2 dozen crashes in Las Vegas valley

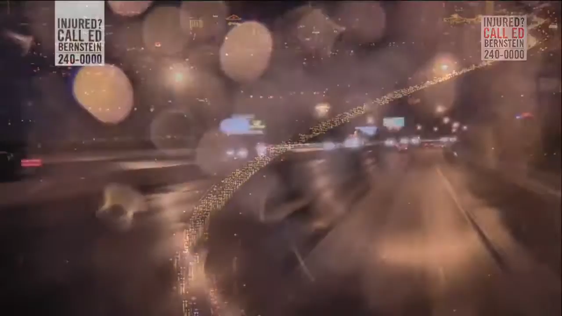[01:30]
over our camera lens it is raining everywhere please be careful and honestly if you can avoid the highways this morning i absolutely would we're seeing lots of crashes and we're listing all of them up on our facebook and our twitter ktnb.com if you're following us 6 17 now todd and beth over to you thank you yasmine if you're looking for a